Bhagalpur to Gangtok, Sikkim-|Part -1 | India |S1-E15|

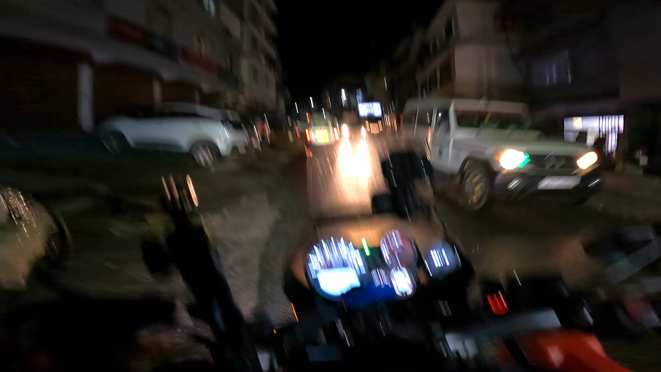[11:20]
रानीपुल एक प्लेस का नेम है, ये जिस जगह से अभी मैं चल रहा हूँ ये लोकेलिटी का नेम है रानीपुल।
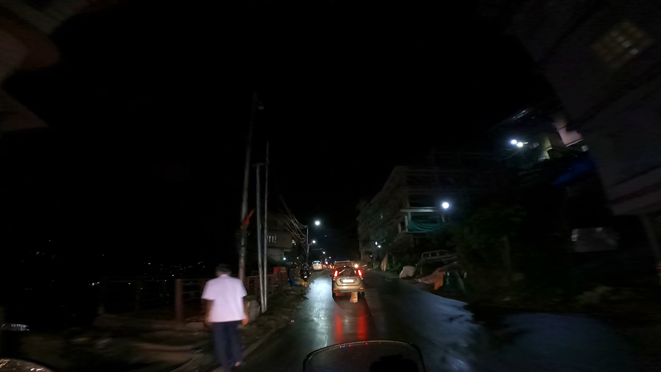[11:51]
रानीपुल से जो आपको गैंगटॉक के अराउंड 6 या 7 किलोमीटर, क्योंकि हम लोग रानीपुर से थोड़ा आगे निकल चुके हैं, तो मुझे जल्दी से होटल जाना है और रूम खोज के अंदर चले जाना।
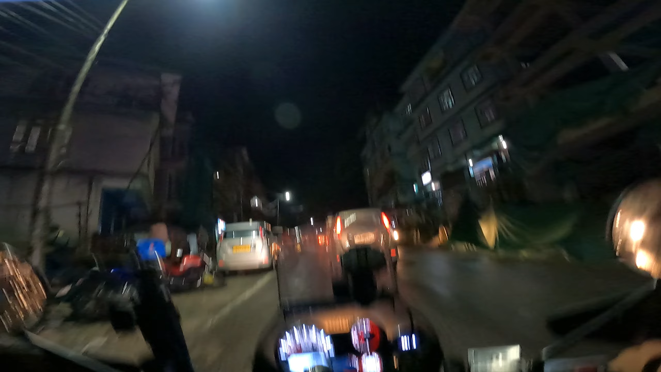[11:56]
आई वॉन्ट टू टेक ए गुड रेस्ट।
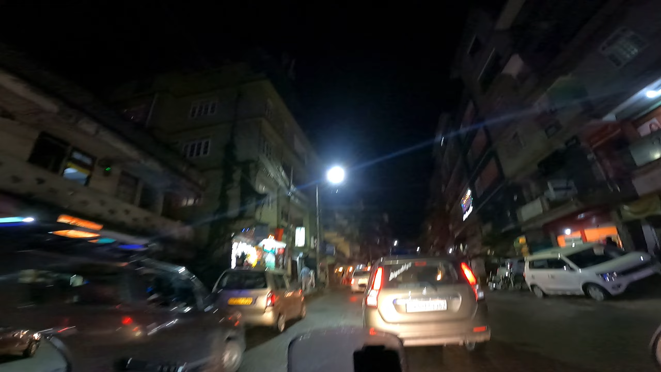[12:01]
ऑलमोस्ट हम लोग गैंगटॉक सिटी में इन कर गए हैं।
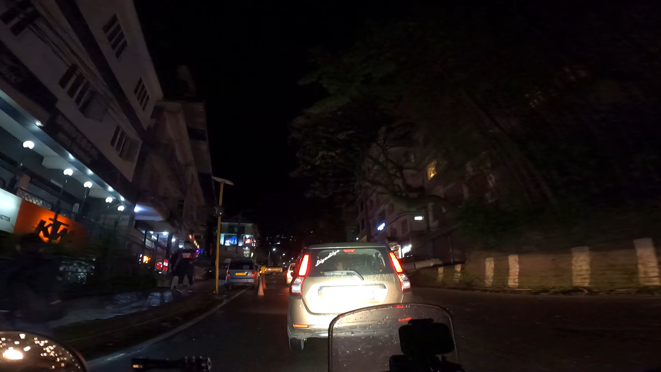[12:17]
अब मार्केट की तरफ चलते हैं क्योंकि होटल खोजना है और जल्दी से चेकिंग करना है मुझे।